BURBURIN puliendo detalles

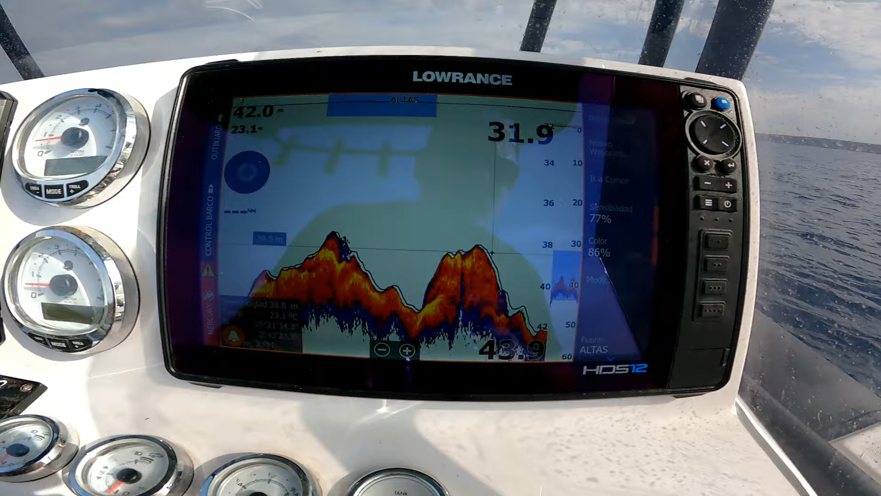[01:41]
el perfilado es brutal la imagen brutal pero no consigo ver nada de cardumen nada de pescado absolutamente nada algo me falta de configuración que no que no lo encuentro pero bueno cuestión de tiempo bueno aquí está esta imagen así que hay cardumen y los depredadores pero creo que tenemos que mejorar mucho esta imagen
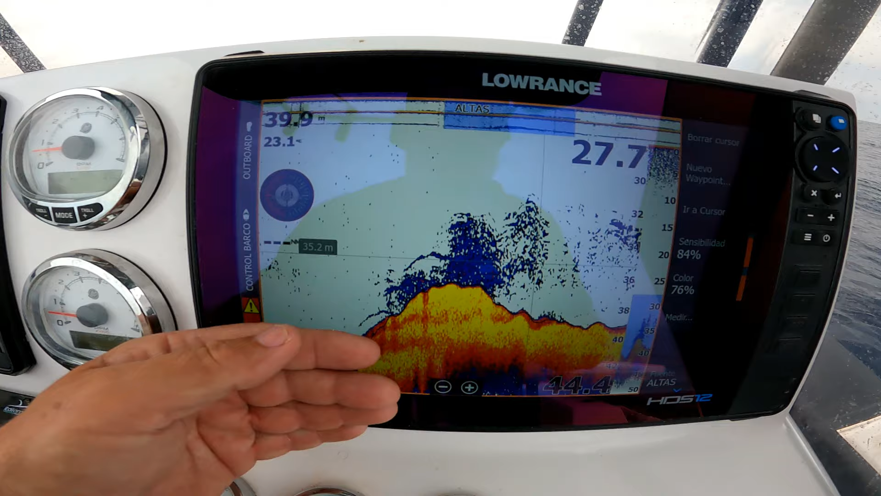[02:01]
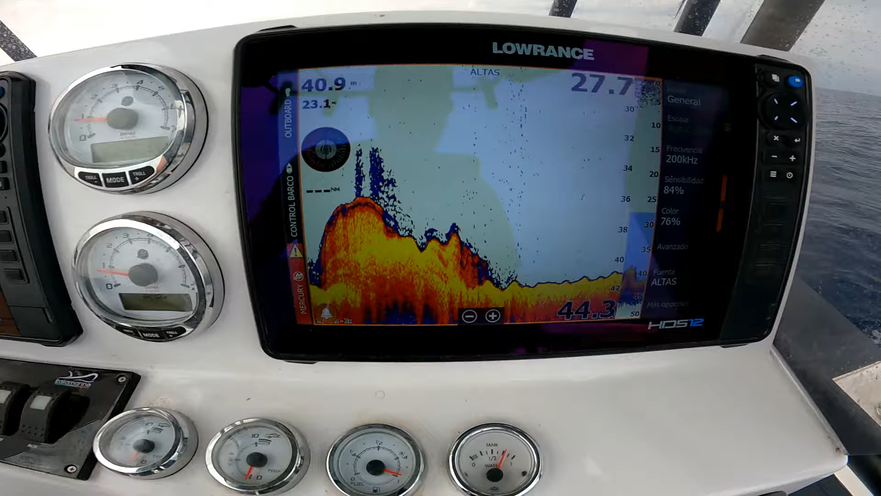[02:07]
bueno la sonda me está convenciendo falta adaptarnos un poco pero las imágenes brutales